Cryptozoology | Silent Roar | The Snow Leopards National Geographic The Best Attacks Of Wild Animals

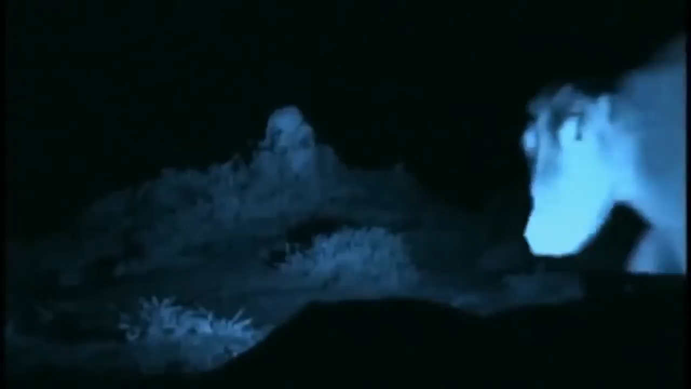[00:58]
But glimpse it for a moment, and then it's gone.
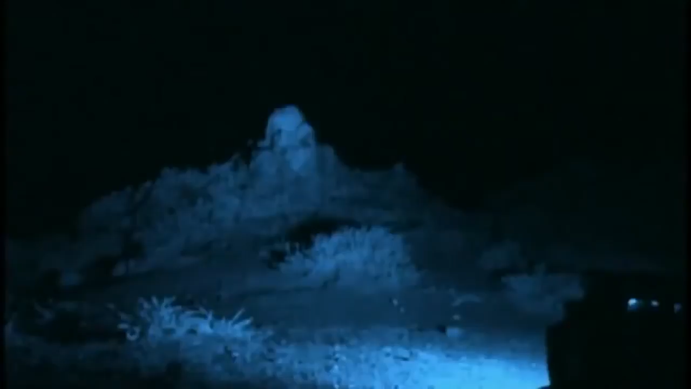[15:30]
Oh, we have got lucky. It's a snow leopard.
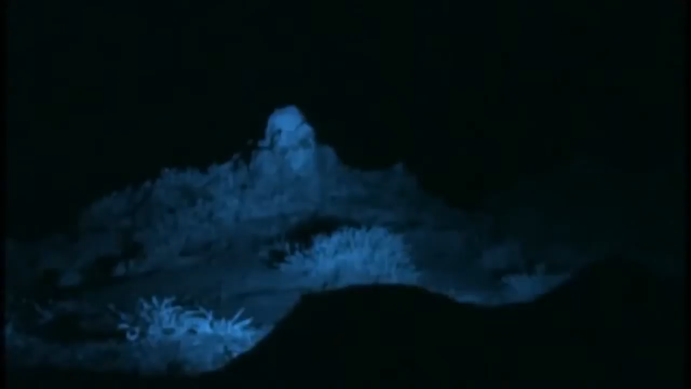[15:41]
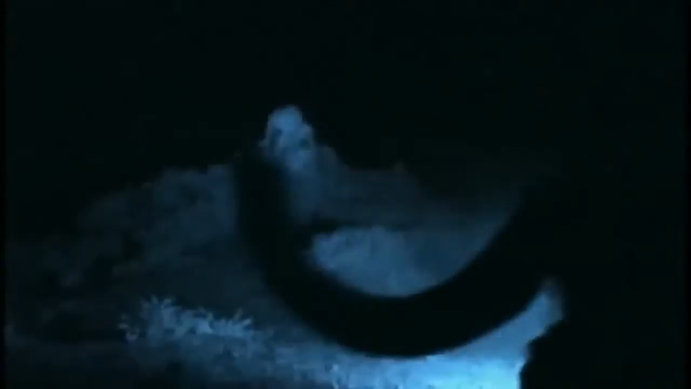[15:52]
It's the yak from the village. Just a bit too big to eat. Now, what else have we got? Oh, a cat by the rock.
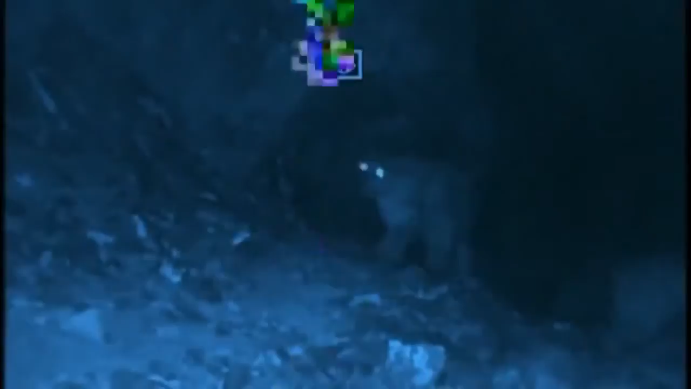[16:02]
Oh, the camera's screwed up, damn it. Ah! Oh. Wonderful.